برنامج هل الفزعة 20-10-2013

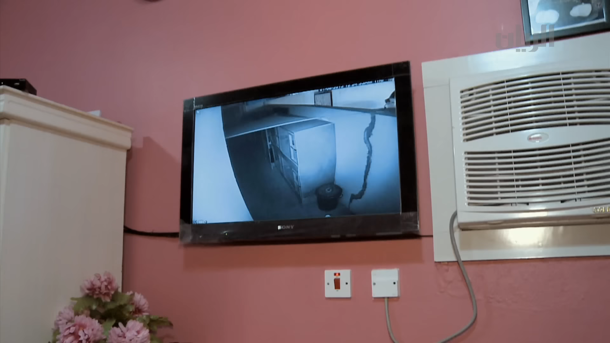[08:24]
المادة المصورة تظهر الرجل بوضوح وهو يدخل حوش البيت الخلفي في منتصف الليل بقصد السرقة،
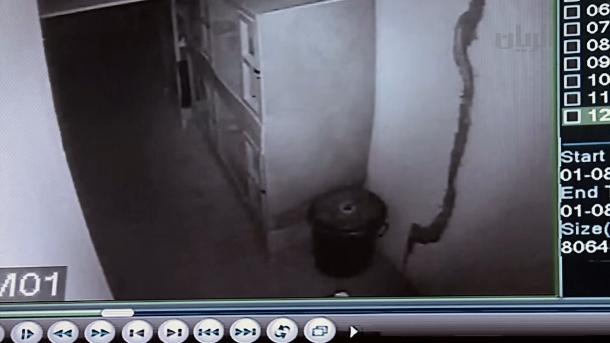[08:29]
لكنه يرتبك ويطالع مباشرة عدسة الكاميرا ويدرك وجودها. شوف شوف شوف. ايه؟ شوف شلون شلون اعرف في كاميرا.
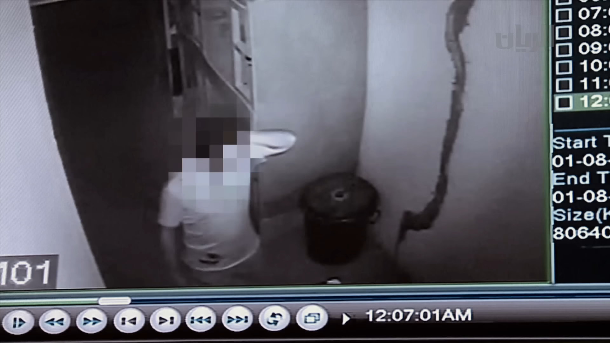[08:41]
في هاللحظة يخرج صاحب الحمام علشان يمسك الرجل. ليش يطالع هنا؟ كان مسروق خلاص. انت بول الكاميرا لا في تحت زوج واحد. انا ما شليته.